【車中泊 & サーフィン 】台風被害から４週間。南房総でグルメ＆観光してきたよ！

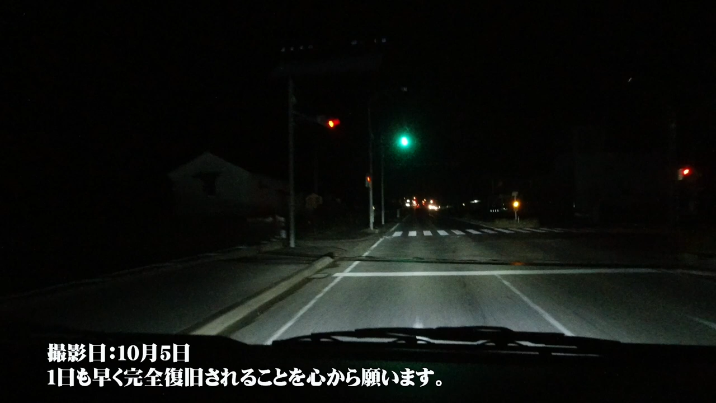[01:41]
活してるんですが街灯がね一つもついてないかったりそれから店舗がね全部電気消しちゃってます大きな縦看板等々は結構倒れてしまったり剥がれてしまったりっていう感じのはちょっと見受けられますとにかくあの街灯がね全部ついてないんだよね
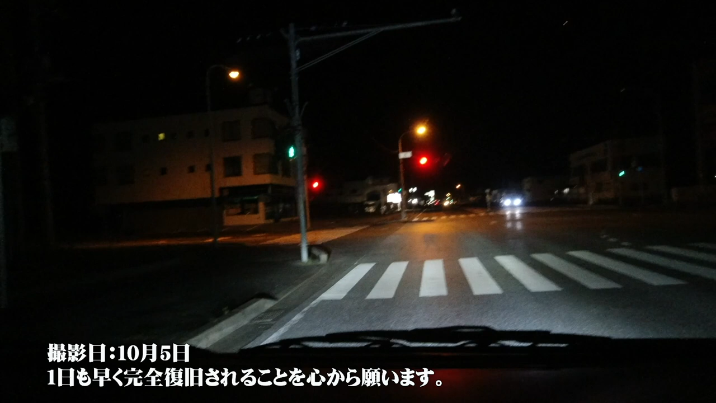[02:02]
これがまだまだ完全復旧に至ってない証拠かなととりあえずね主要なまあ例えば信号とかねそれから主要な看板とかは電気が通ってる感じですかね